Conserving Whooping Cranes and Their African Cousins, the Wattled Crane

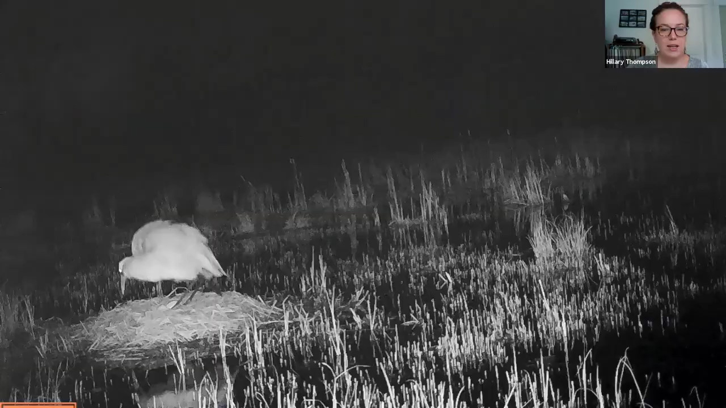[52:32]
about uh looking at looking through some of the nest camera photos um you can see when the chicks hatch and and lots of other good information different behaviors or